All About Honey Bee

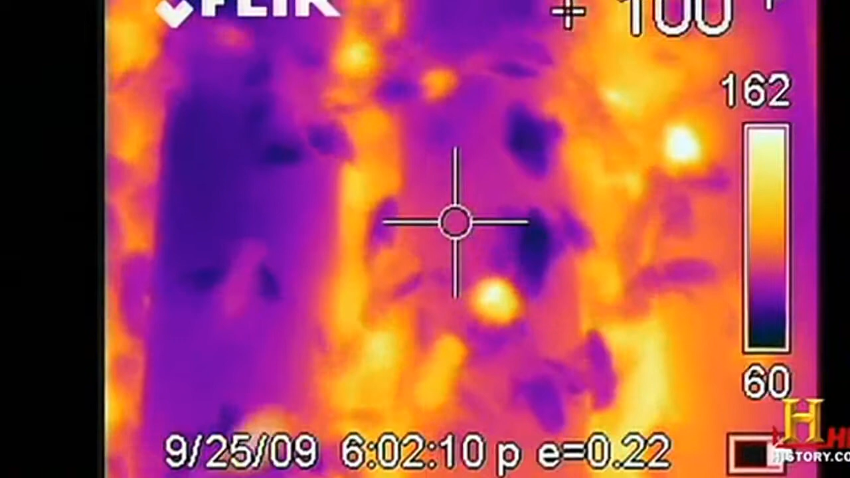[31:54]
so what we're seeing here and also what the thermal
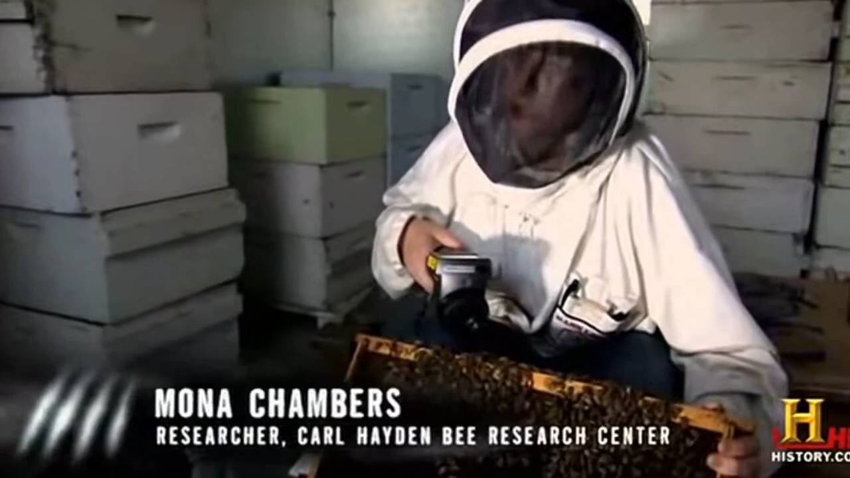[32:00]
camera is showing us is
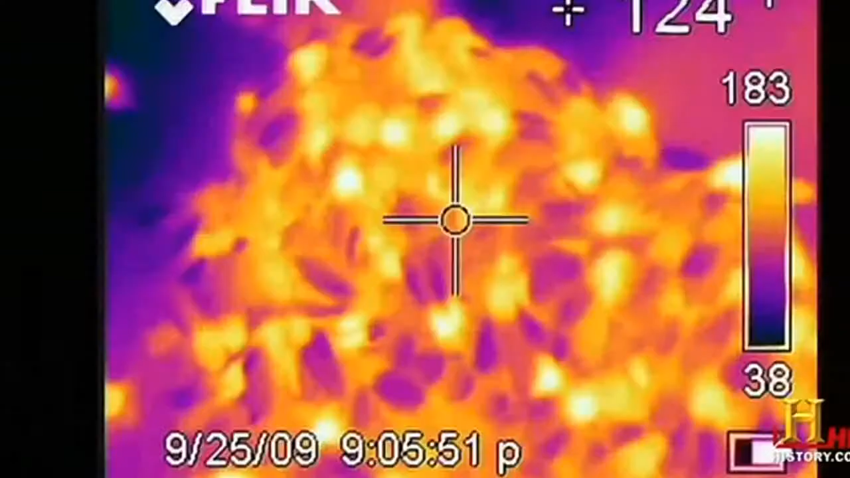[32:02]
that they are starting to gather toward
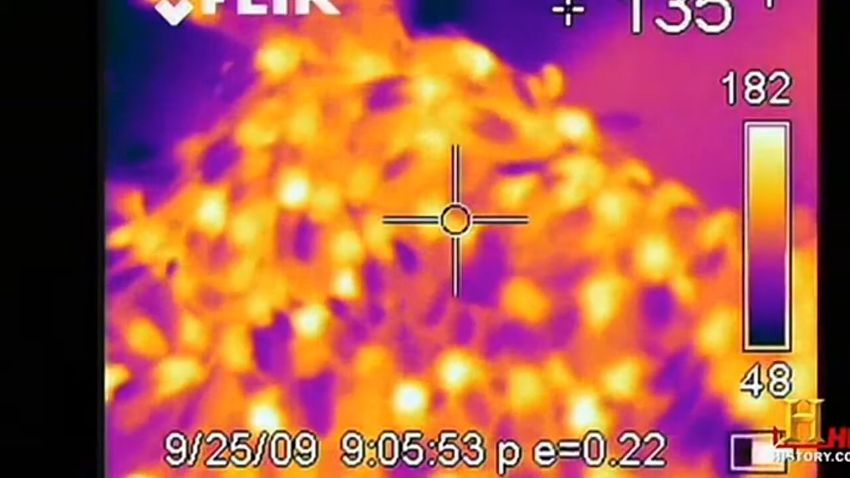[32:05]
the center of the frame which is the warmest part of the hive you can see they're moving up from the bottom of the frame towards the center